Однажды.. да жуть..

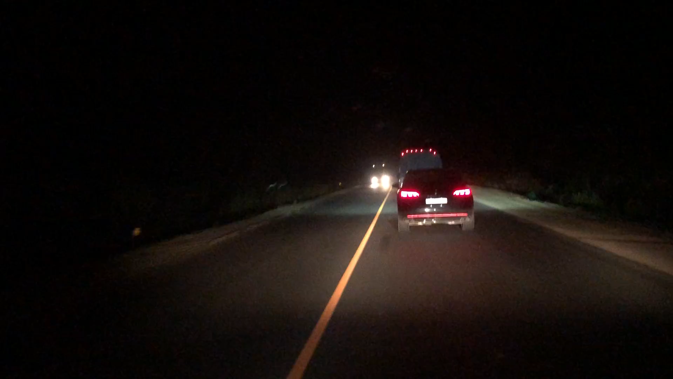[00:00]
Ужасная дорога Узкая, опасная Вечный ремонт Еще вот эта пылюка Едем с такой скоростью
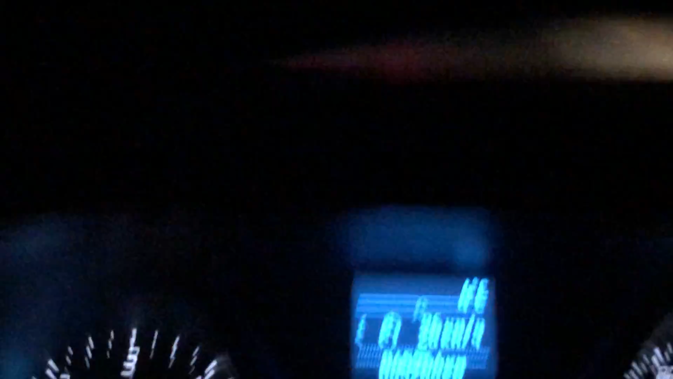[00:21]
Постоянно вот эти вот баяны Повстречу
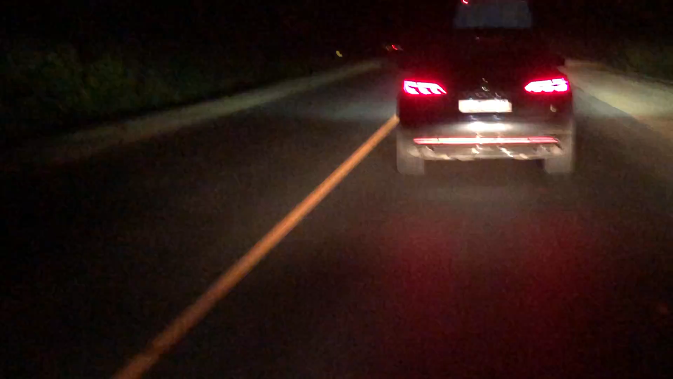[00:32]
Я сейчас решил ехать Я еду на Москву Из Волгограда И буквально Еще нет где-то Ой, блин Вот этот краб ползет и ползет Что коптят Вонючие
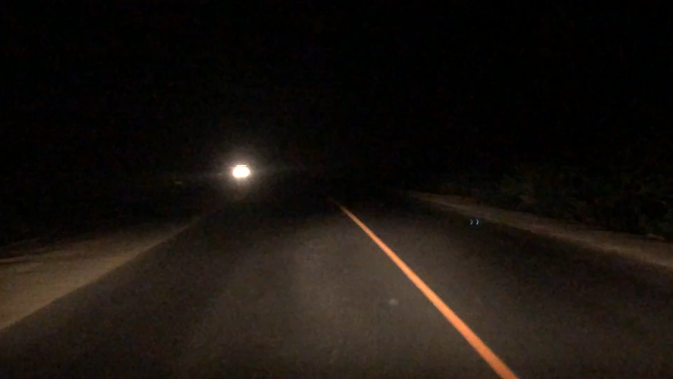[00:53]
Вот этот вот Включит дальний вот этот мудила Я принял решение Я еду не на Тамбов Потому что там вот эта узкая дорога Она опасная Р-22 А сейчас поворачиваю Будет Борисоглебский Поворачиваю на Воронеж Там будет платная дорога Ну что ты лепишь,
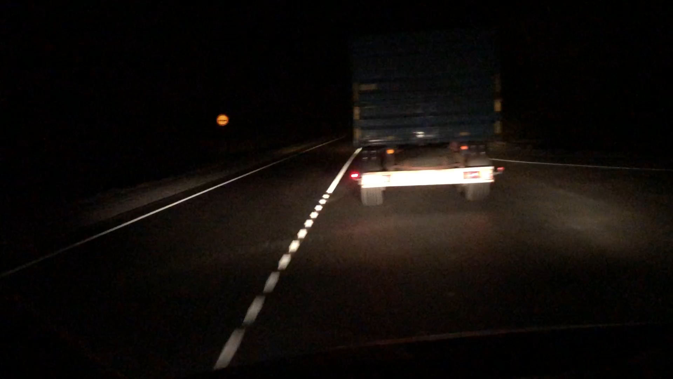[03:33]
выдержал И вот Знак вон Этот самый Обгон запрещён Человек не выдерживает А потом Выезжает на встречку Бах Лоб в лоб Сделайте две дороги Покройте всю Россию Этими дорогами Это же прибыльный бизнес Реклама Через полтора километра Съезд Поверните направо Хорошо По дороге катится Доллар в Америке Такая реклама Дороги там прибыльные А вот я еду Я даже не знаю где Глухомань Вообще Слева Лес Справа лес А вон значок
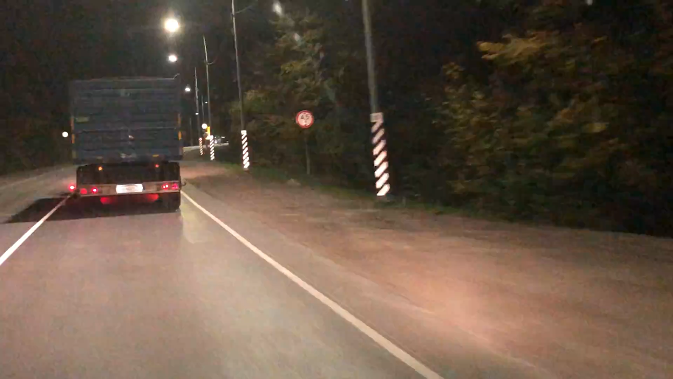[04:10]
Слава тебе Господи Свет появился Фу Боже мой И слова знакомые И буквы Воронеж Воронеж Оооо Это остров цивилизации Там Там хоть лампочки Там люди А здесь Кишлаг Ооо Борисоглебск Наконец-то Все